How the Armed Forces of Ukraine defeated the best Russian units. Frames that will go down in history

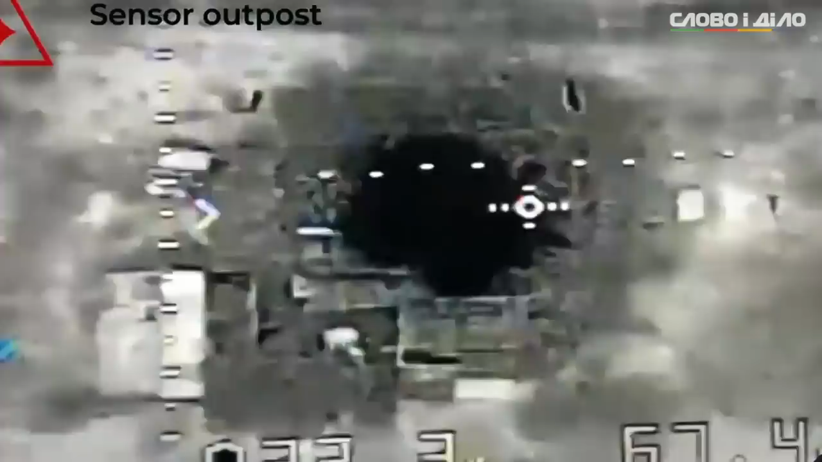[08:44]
But the same forced unit successfully attacked the convoy's supply depot, depriving the Russians weapons of fuel.